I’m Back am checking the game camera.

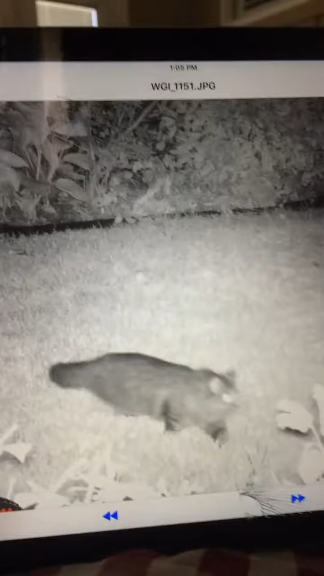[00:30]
There's a cat and it came in at 7 25 p.m.
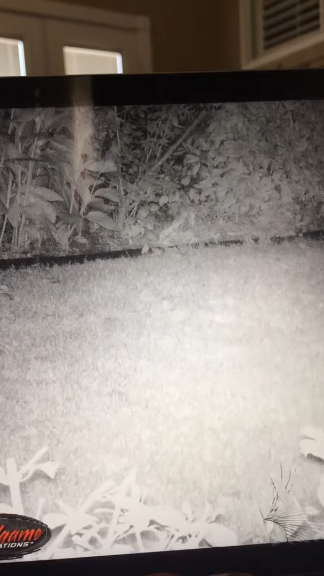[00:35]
On the 17th and it goes away It's back there. I've seen that cat so many times
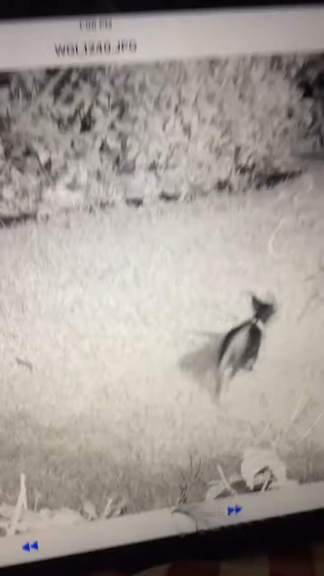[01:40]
Look at that stranger. Who's that man? That's me Oh, sorry guys.
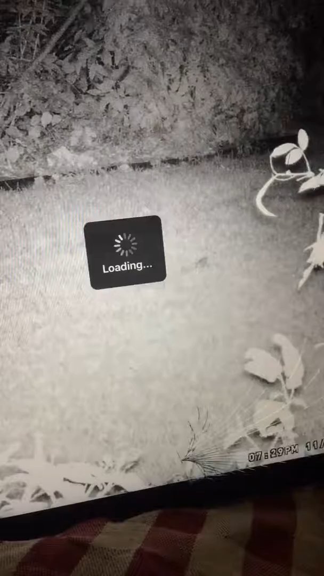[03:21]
There's a dog There's a dog, my dad
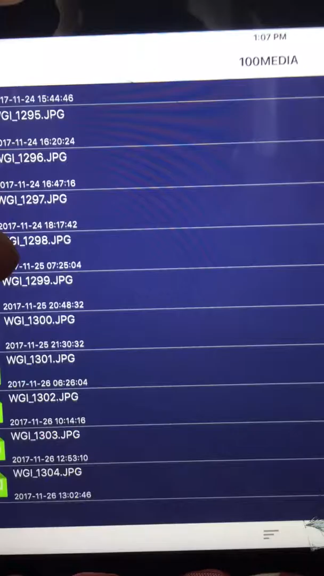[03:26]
There's a dog, my dad Okay
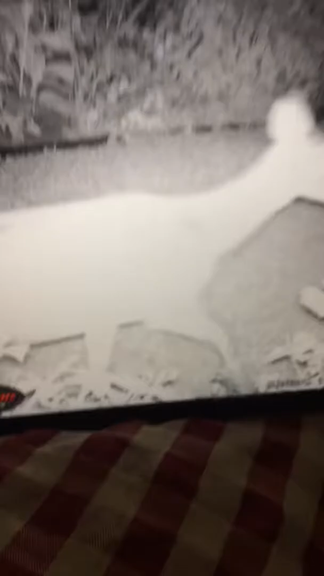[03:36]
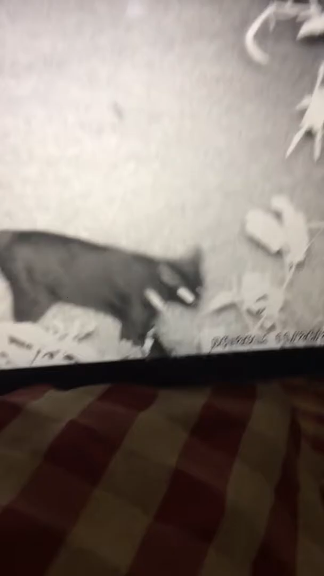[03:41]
She's a pretty good size Oh, this cat I haven't seen it since January